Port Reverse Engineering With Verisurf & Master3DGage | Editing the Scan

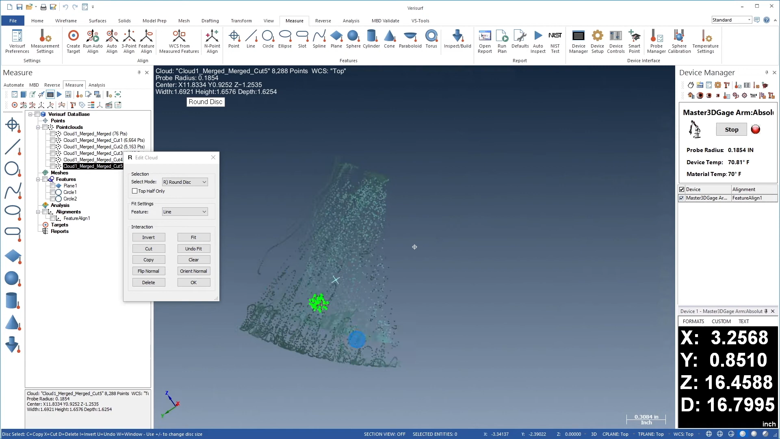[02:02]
We'll continue by removing stray points from the point clouds. Let's zoom in and rotate the cloud, looking for points that are disconnected from the main cloud. We can use the disk to highlight the points, and then press D on the keyboard or use the Delete button to remove the points.
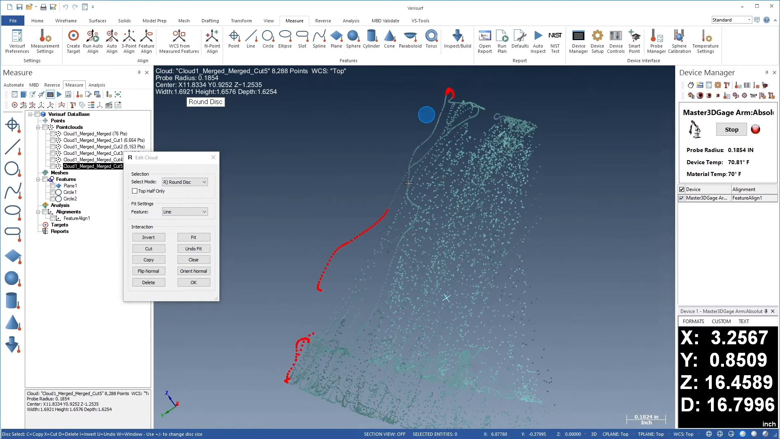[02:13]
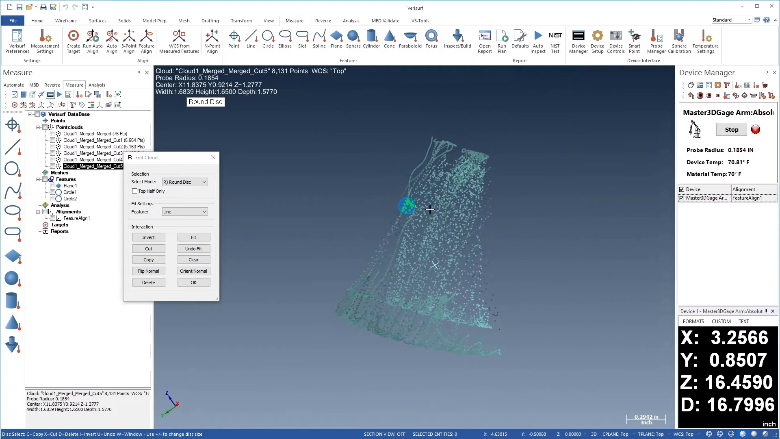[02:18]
When we're done with Cut 5, we'll choose OK. Let's right-click Cut 4, choose Tools, Edit Cloud, and repeat the process. We'll first orient the cloud for a better view down the center.
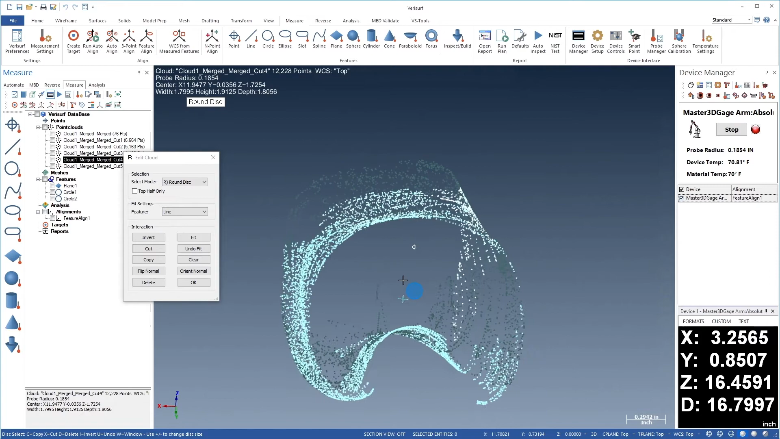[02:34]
We'll then select the obvious outliers, which float in the middle of the scan. If we select points by accident, we can press the Ctrl key while dragging to remove points from the selection. We'll see you in the next one.
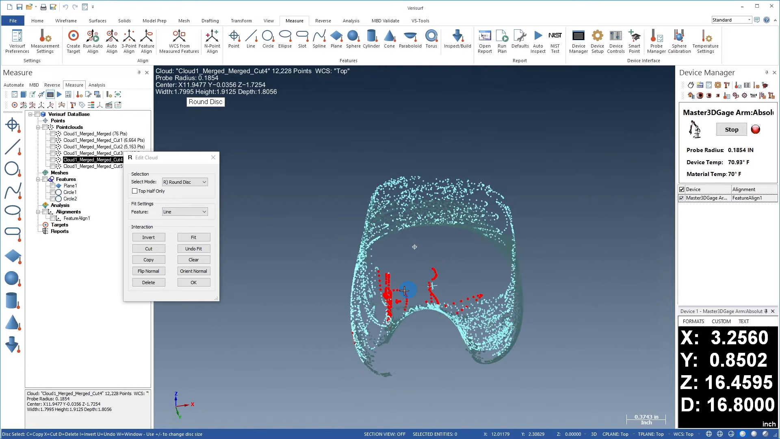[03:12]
We'll see you in the next section.
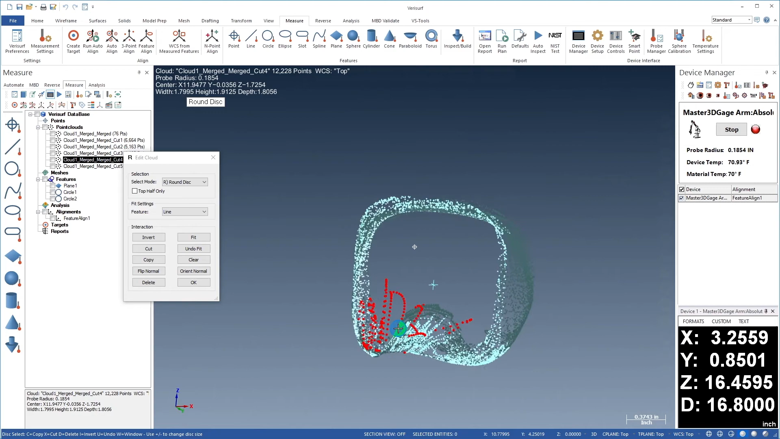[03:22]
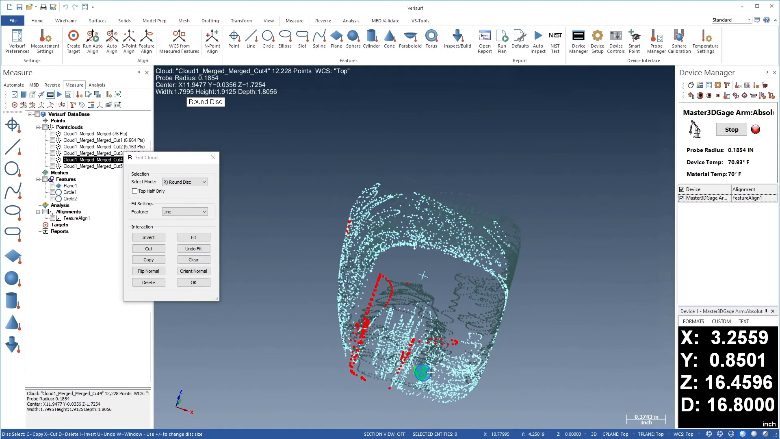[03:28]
We'll use the delete button to remove the current selection, and then continue looking for and removing outliers. Rotation helps with identification of stray points due to the difference in relative movement. It can also help to disable backside coloring in VeriServe
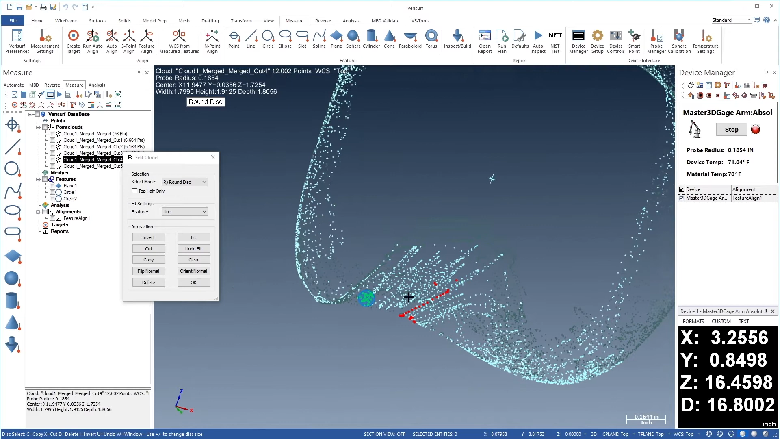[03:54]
preferences so that the points have equal contrast with the background.
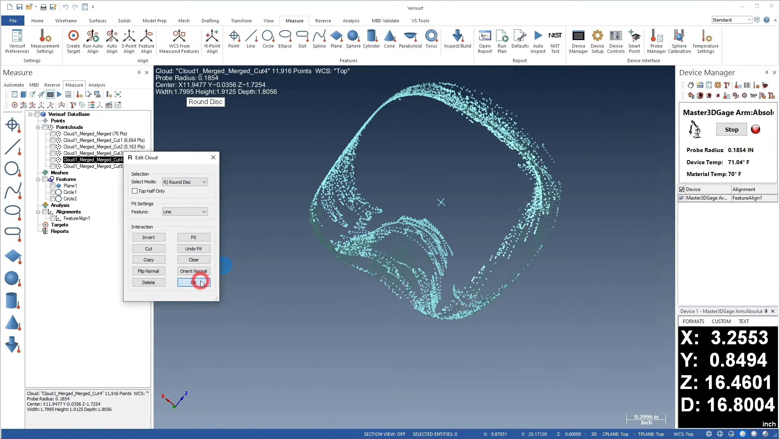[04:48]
Let's repeat the process for cut 3, as before, we'll choose Edit Cloud. Reorient the graphics view. Select and delete any outliers. Take a second look.
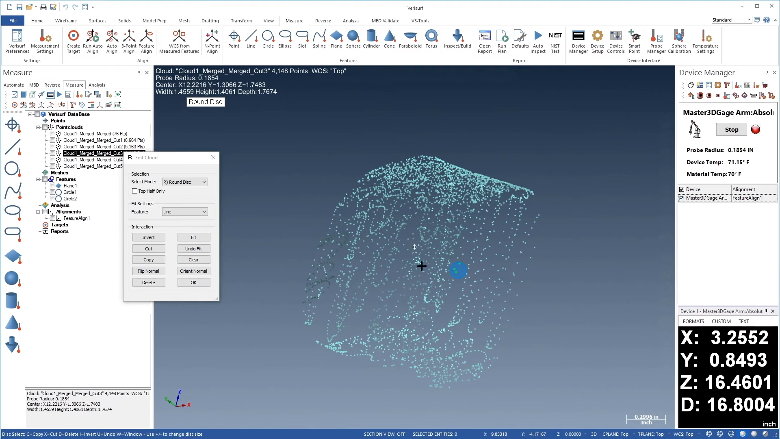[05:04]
Then choose OK. We'll continue with cut 2, following the same procedure.
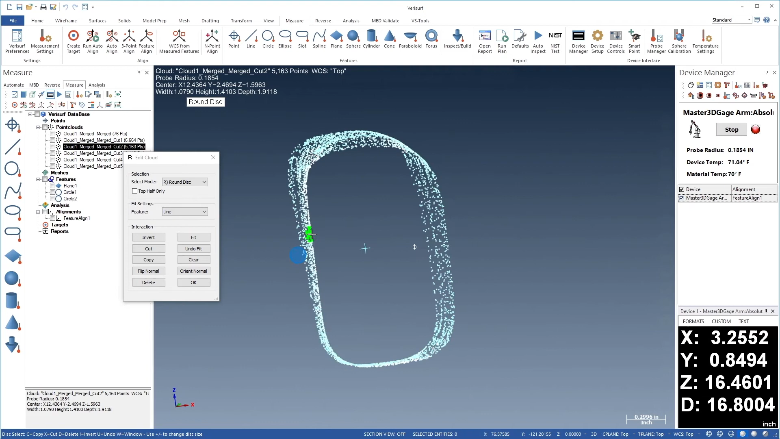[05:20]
This section doesn't have any outliers, so we'll choose OK. Finally, we'll edit cut 1.
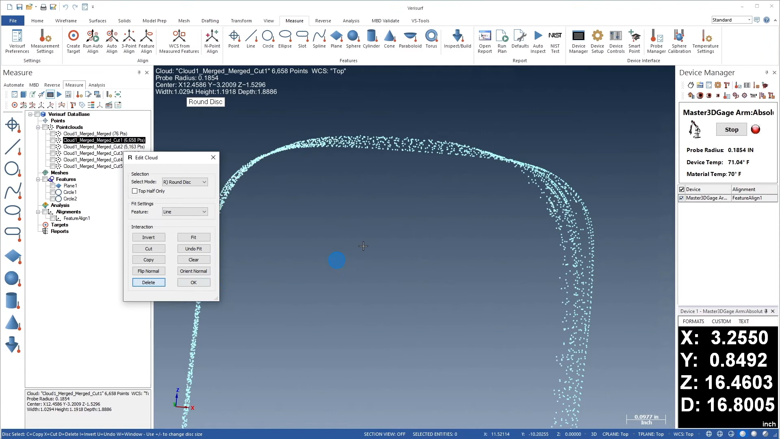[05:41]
We'll remove a few stray points from the inside of the cloud.
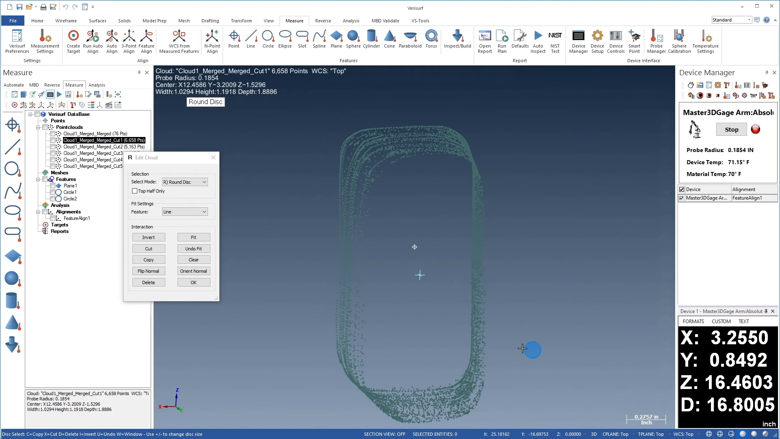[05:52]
We'll then remove a dozen or so from the end of the scan.
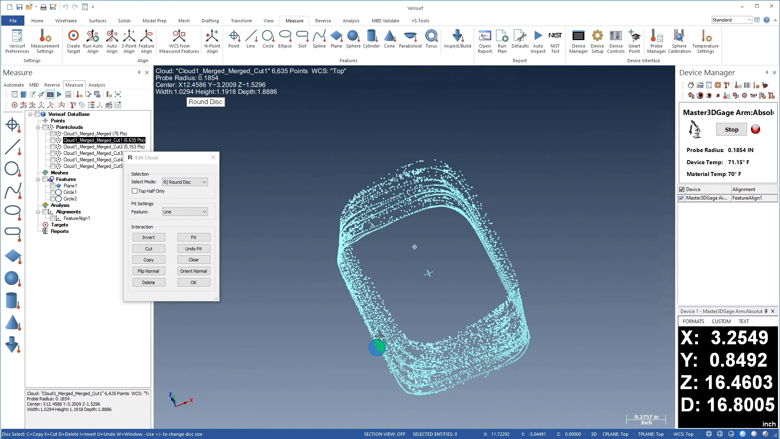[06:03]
The cloud looks clean, so we'll choose OK. We divided the original scan into segments to simplify editing the insides of the clouds.
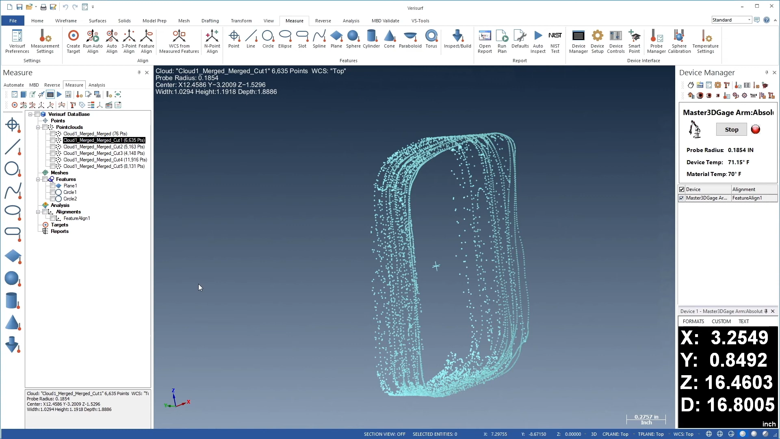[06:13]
Next, we'll merge them into a single cloud. Let's highlight all 6 segments. We'll then press Alt 7 to choose ISO view.
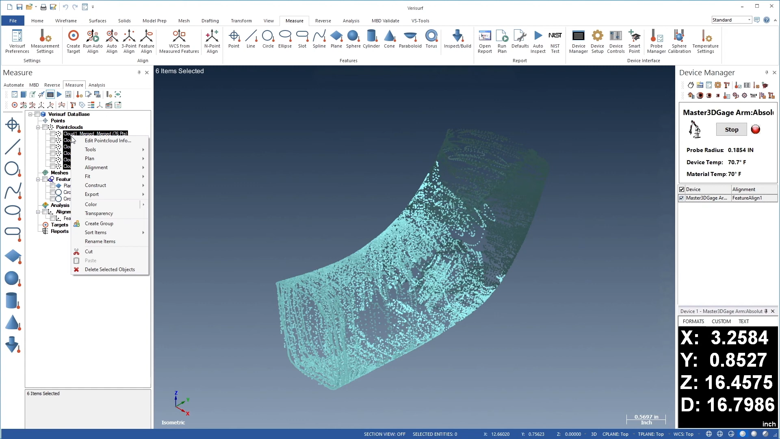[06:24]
Finally, we'll right-click the selection, and choose Tools, Merge Points in Clouds. When prompted, we'll delete the segments, leaving a single point cloud.